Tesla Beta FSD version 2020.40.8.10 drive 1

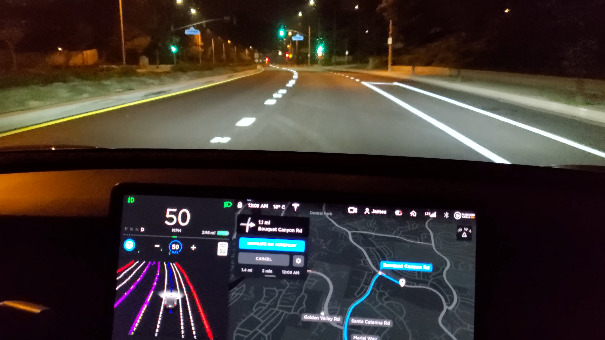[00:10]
no more autopilot approved through the lights well that's right it's not but it's just going this is an amazing off of vision yeah night vision okay what's it gonna do here
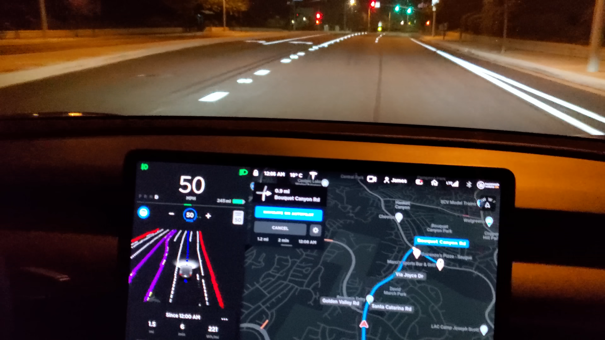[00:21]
yeah pick a lane okay no it's fine good good fluid no it's it's better curious when it picks the right lane to make the next turn here
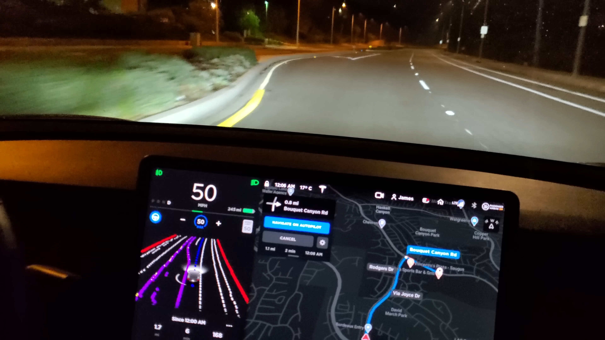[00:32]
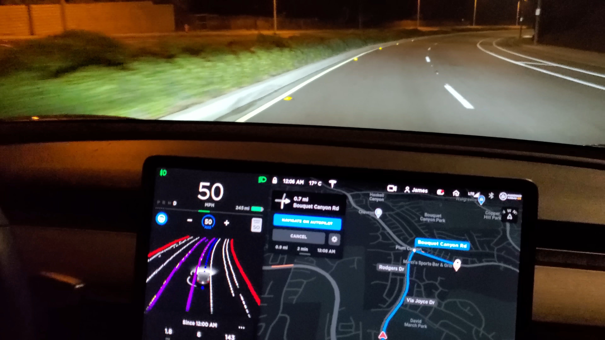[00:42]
red light coming up
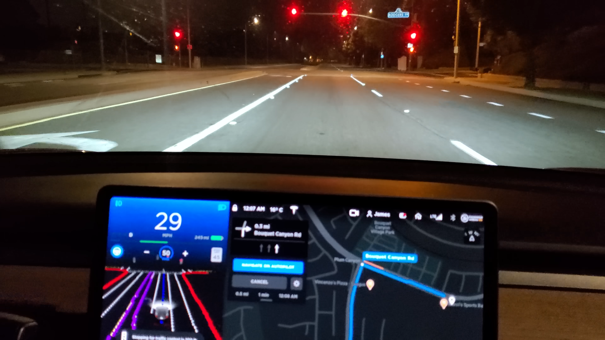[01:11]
it still wants you to pull the wheel that's good that's good yeah nice it's accelerating better too off the stop yeah it's faster in 1000 feet i'm gonna tell it to get over
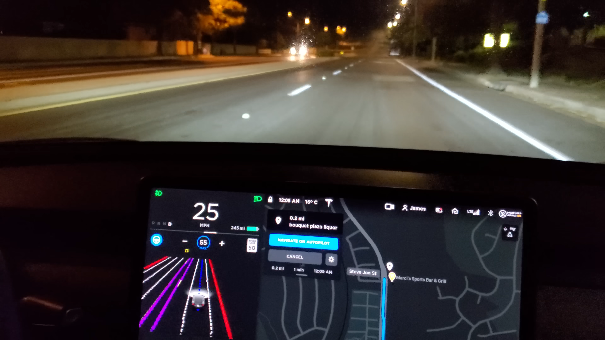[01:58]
you need to get out of this lane there's no traffic coming from behind